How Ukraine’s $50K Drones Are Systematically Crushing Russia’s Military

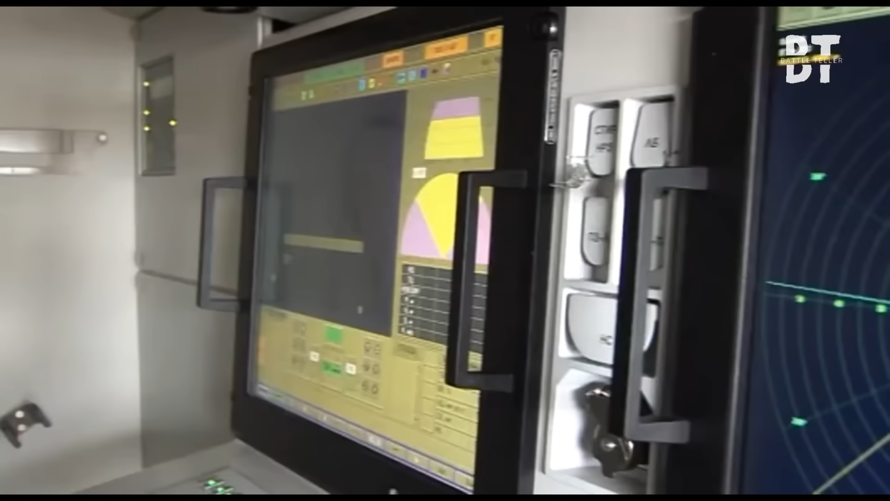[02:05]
By the time radar crews noticed the blip, it was already inside.
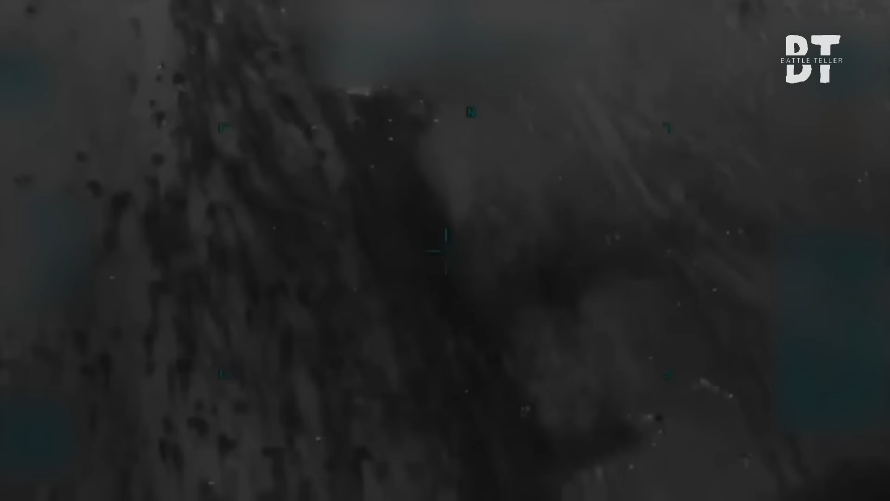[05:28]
3.12. The first drone crosses the Kerch straight. 3.13.
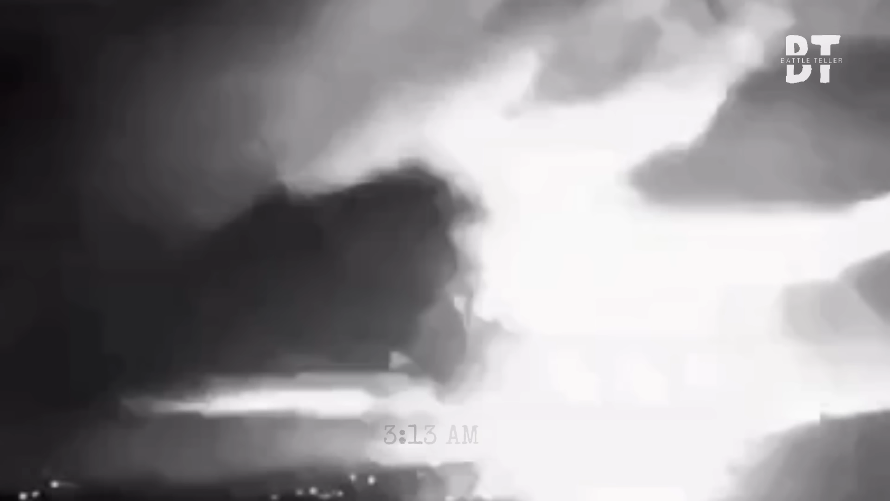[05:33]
Three others hit radar shadows south of Novorossisk.
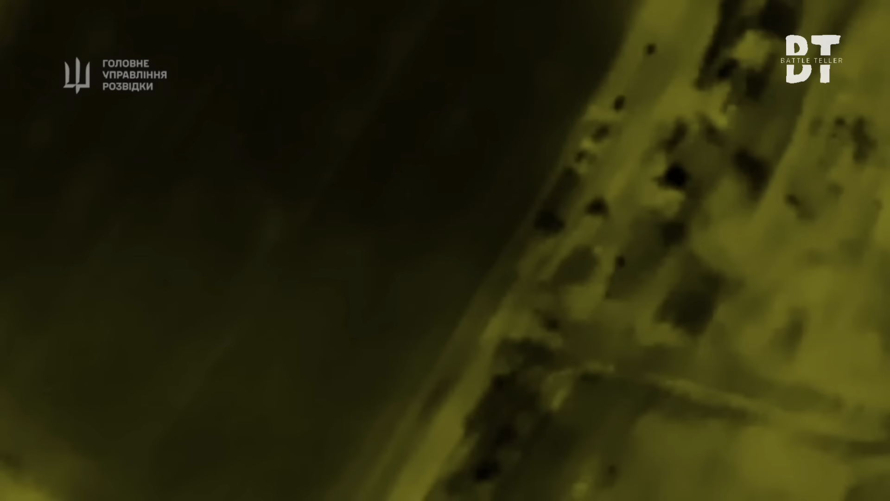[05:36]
3.14. The lead UAV drops to 15 meters altitude.